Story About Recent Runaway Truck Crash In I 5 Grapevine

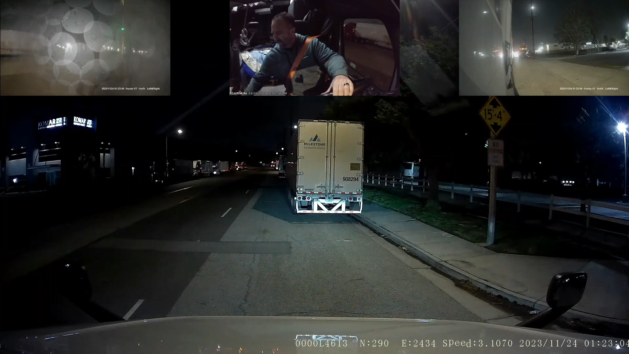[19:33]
seven nine zero eight three seven eight all right all right let me go ahead and find parking real quick uh we might need to go around the block or is there room here
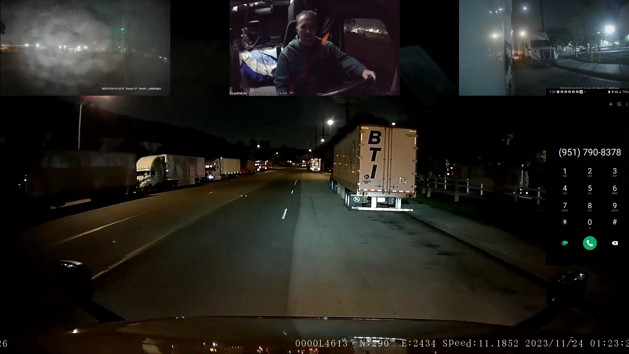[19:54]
i don't know it looks tight yeah we might fit but i don't know it's it's hard with the depth reception so i don't tend to like doing that i i'll come around through here yeah it is one of the things they mentioned that parking can be difficult to find over here there are a lot of trucks here
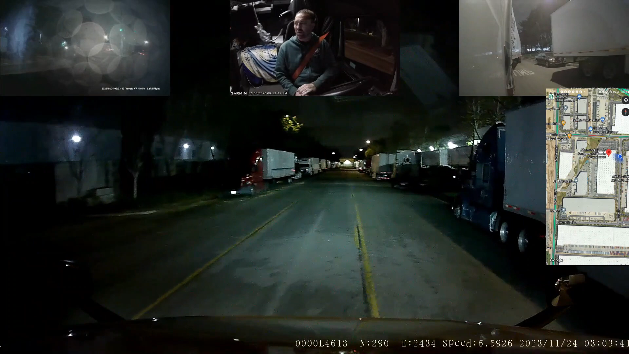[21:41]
uh we're just gonna go ahead and go around though now now where this truck is coming out right now uh if i recall that's where we're going to exit from when we're done making our delivery but we're gonna come back up here onto the riverside avenue side i come in that driveway where that sign was at earlier to get checked in um i don't know the door assignment the door number yet i just know that i got a call from the from the from them saying they have a door assignment for me they had to come to the guard shack